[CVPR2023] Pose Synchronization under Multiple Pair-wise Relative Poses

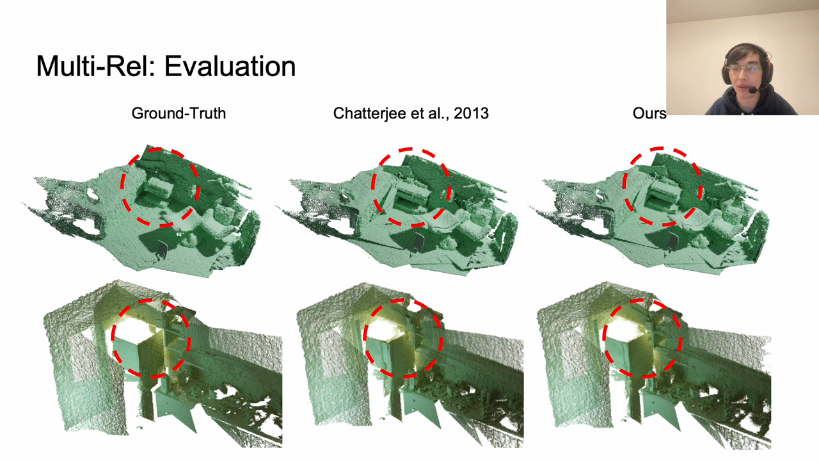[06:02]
here are some visualizations from the scanner results we can see that our method achieves better accuracy in portraying the details